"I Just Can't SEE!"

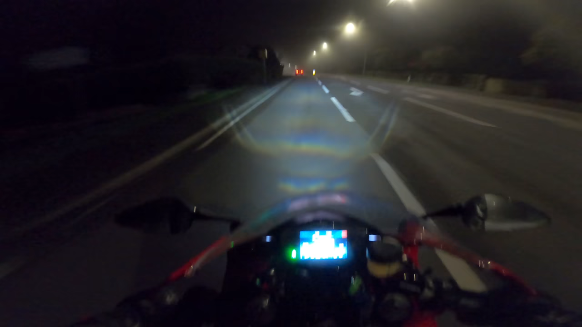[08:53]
So I'm going to go to a charging point that I've just found. A DC super fast charge, not too far away from here. We've only got 27% left. So I'm going to go and sample this charging station, first of all. And then we're going to go for a ride into the pitch black country lanes, just so I can show you what this is like at night.
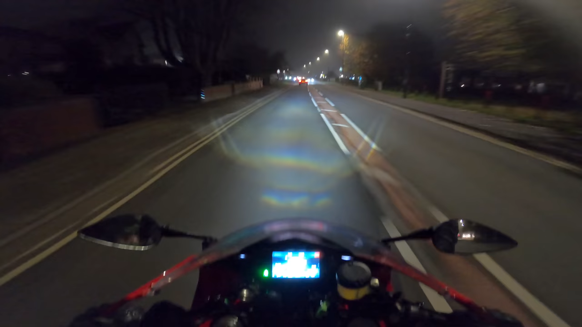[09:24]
We're just approaching the fuel station. No one there, which is good. See how much it's going to cost us.
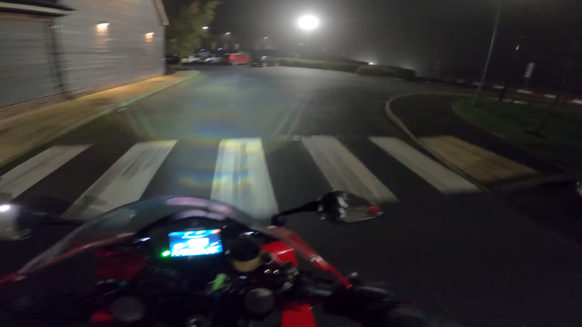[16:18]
Quite a pleasant experience, that was. Right then, this is where it gets dark. No street lamps.
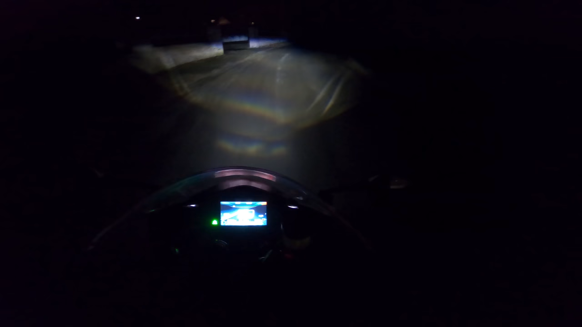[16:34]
You'll see what I mean in a sec. And I do hope this comes across alright. So you can barely see them people. Let's go to main beam.
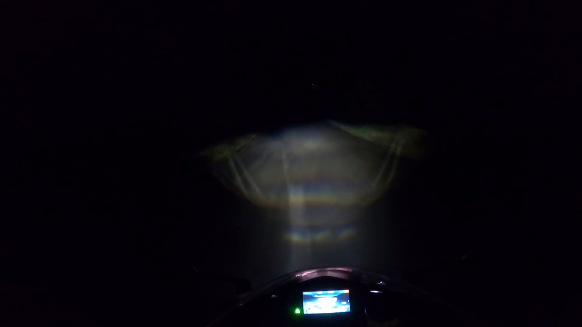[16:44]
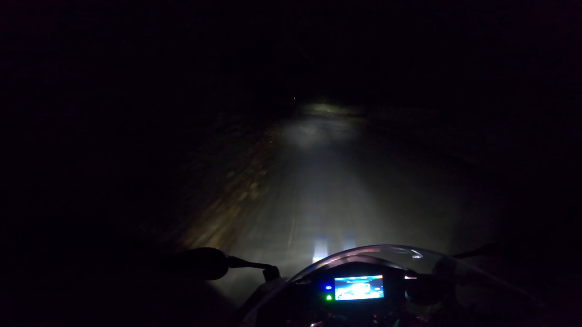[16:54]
See that now, lot? Can't see at all around that corner. One thing that I really do love, though, is this. So obviously you've got your engine whine. Which you do get used to. Got on my nerves at first. But you do get used to it. And now I really like it. When you pull up to a junction. Especially in the countryside. It's just nothing. Apart from the sound of a car coming towards us.
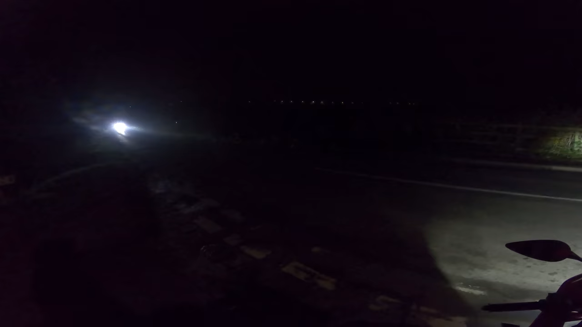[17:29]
With his main beam on. Thanks very much for that. Right, we'll go up this way where it's darker. Right, so this is your standard. Really can't see anything.
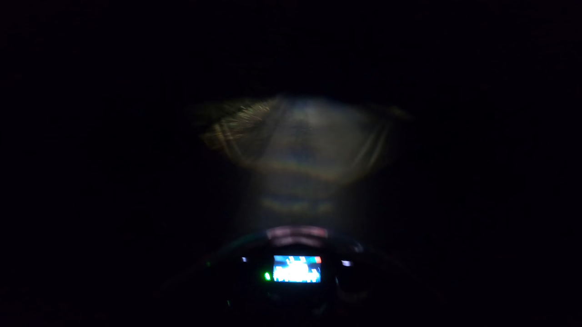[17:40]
I'll flick the main beam on now. So we can see into the distance a bit. But look how narrow the beam is. It's literally just the road.
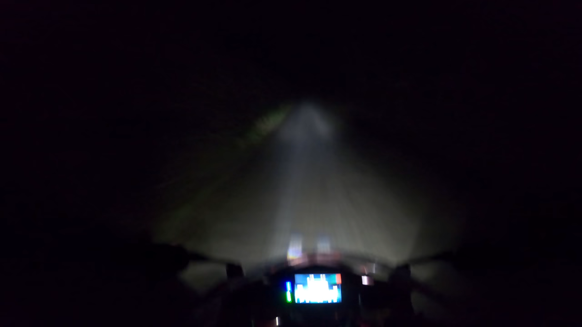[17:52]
And then if the road turns, you can't see. See, look at that. Look at that. Couldn't see that the road were turning then. And this is why I chose to come back on the roads that have street lamps. Because this is horrible. I just can't see anything around the corner.